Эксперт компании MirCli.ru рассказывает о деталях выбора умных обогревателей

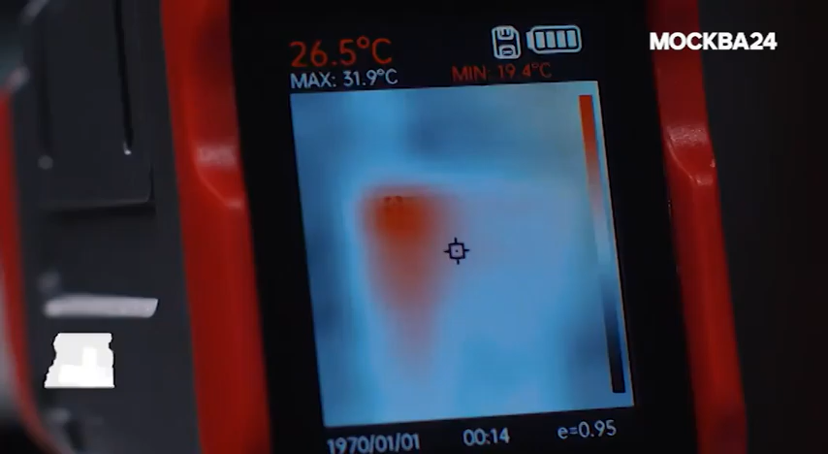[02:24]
On screen: spot 26.5°C, max 31.9°C, min 19.4°C
Чем выше, конечно, там будет горячее, потому что горячий воздух все равно дает о себе знать.